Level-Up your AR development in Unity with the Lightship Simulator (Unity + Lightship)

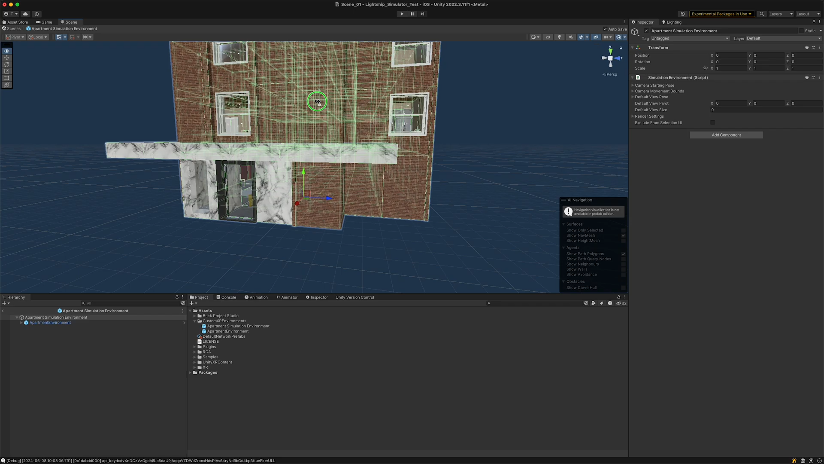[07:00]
And the first thing we should do is adjust the starting point of the camera. For that let's just find a good position.